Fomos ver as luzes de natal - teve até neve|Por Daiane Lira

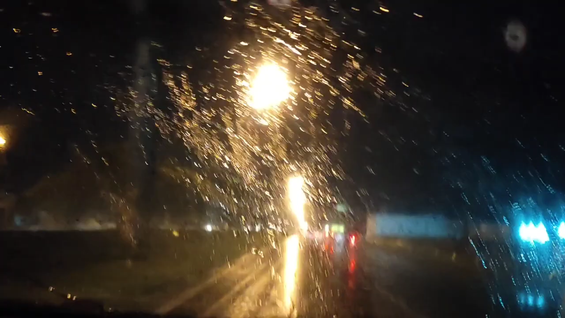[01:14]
A gente não desiste nunca. Tamo indo.
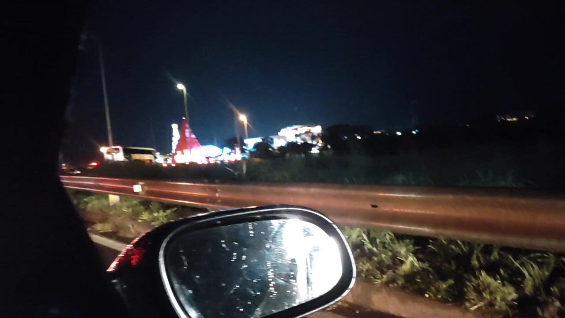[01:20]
Gente, é... Não sei se você vai focar aqui, não tá muito bom, mas olha lá, olha o tanque que tá lindo. Só que tem uma fila de carro enorme aqui pra frente. Todo mundo quer ir, tá vendo? Olha o ônibus lá, assim, ó. Todo mundo quer ir pra lá. Eu não sei se a gente vai conseguir estacionar. Mas vamos tentando, né?